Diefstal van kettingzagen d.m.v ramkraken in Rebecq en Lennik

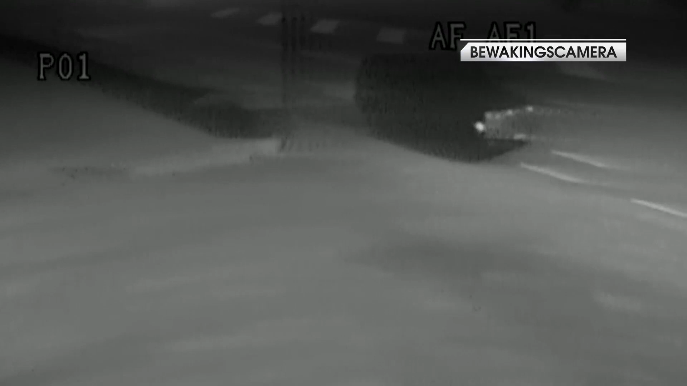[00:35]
Op maandag 9 juni 2014, om half drie s'nachts, duikt een beisje Jeep Cherokee op.
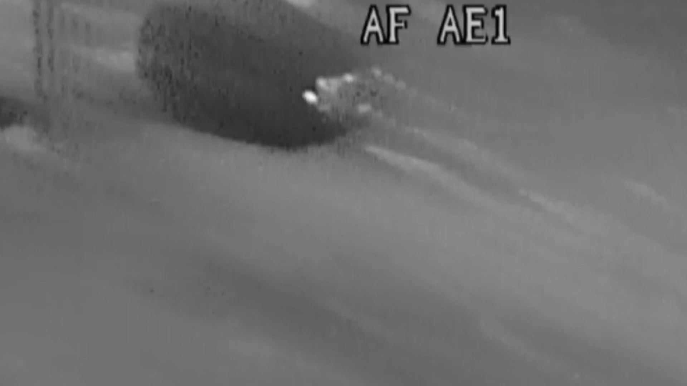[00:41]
De Jeep zal achteruit de winkel inrijden, dwars door het uitstalraam.
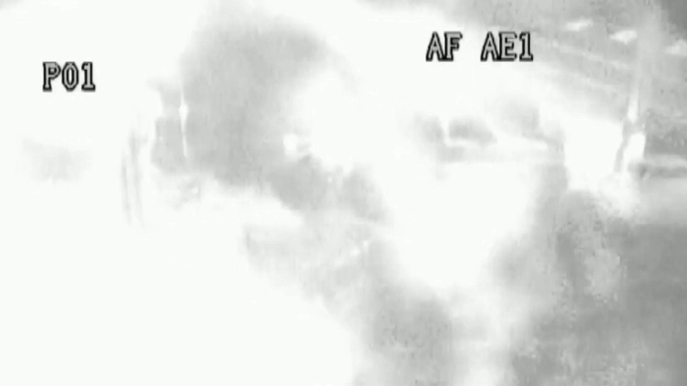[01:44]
De man met de rode bivakmuts heeft nu een hamer vast. Een man met een pet op, die vorige keer niet op de beelden te zien was, heeft een grote metaaltang vast.
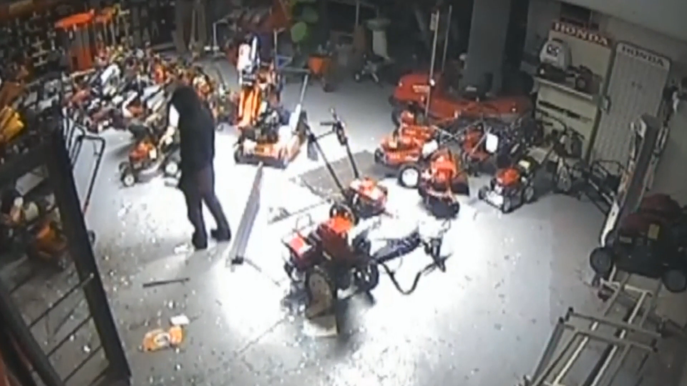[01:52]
De man met de donkerblauwe bivakmuts komt als laatste aangelopen.
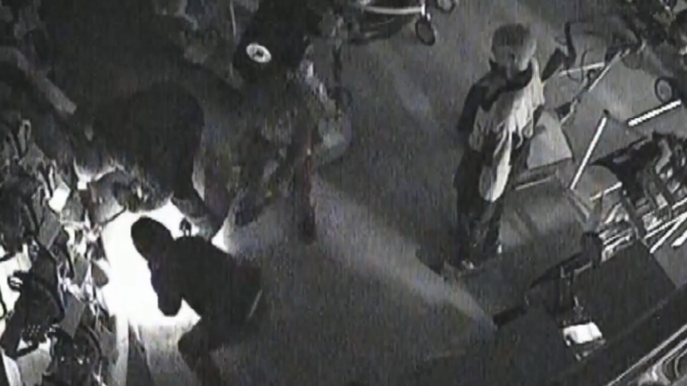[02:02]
De beveiligingskabels worden met de metaaltang doorgeknipt. De eerste dader gaat aan de haal met drie kettingzagen.
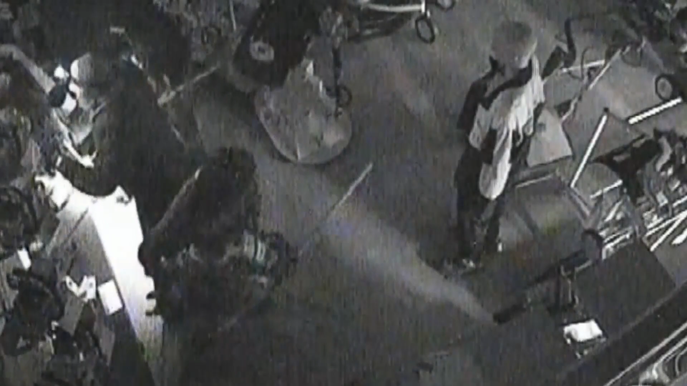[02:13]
De tweede neemt ook drie stuks mee. De man met de rode bivakmuts draagt er meteen vier naar buiten. De totale waarde betraagt zo'n 15.000 euro. Maar dan loopt de man met de pet nog eens binnen, voor een tweede ronde. Hij raapt zijn zaklamp op en loopt naar het rek met de kettingzagen.
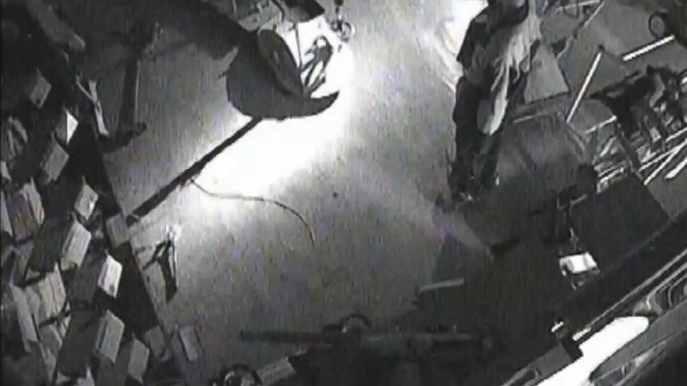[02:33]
De metaaltang ziet hij in het donkerblijbaar niet meteen liggen. Wanneer de andere ook naar daar loopt, raapt hij nog snel de hamer op.
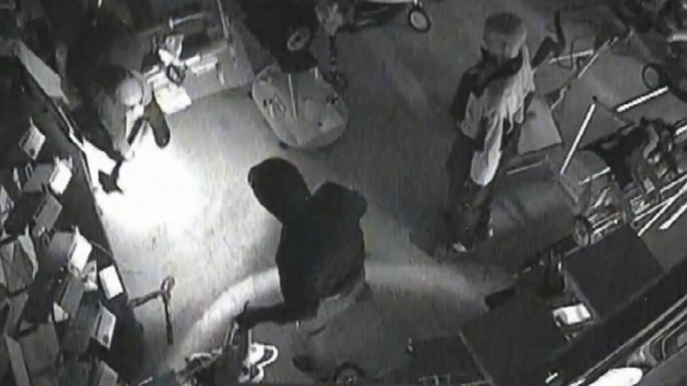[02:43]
De tijd is blijkbaar om. Ze moeten vluchten. In totaal zijn de daders anderhalve minuut binnen geweest.